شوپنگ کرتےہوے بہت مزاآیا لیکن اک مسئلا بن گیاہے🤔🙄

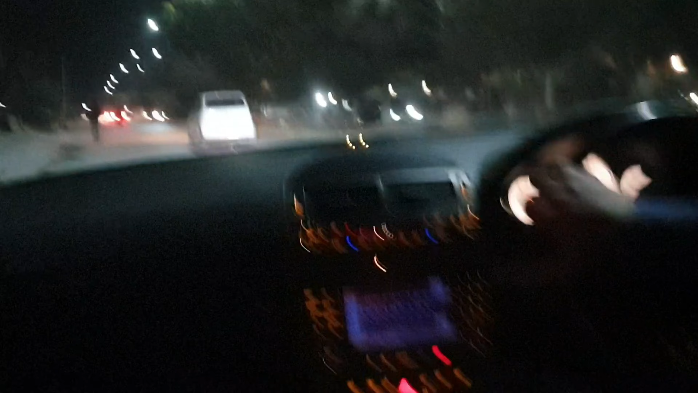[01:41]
ابھی ہم روڈ پہ جڑ گئے ہیں اور جا رہے ہیں مرکز ای لامن تھیری زین بھائی ماشاء اللہ بہت کیری گاڑی چلاتے ہیں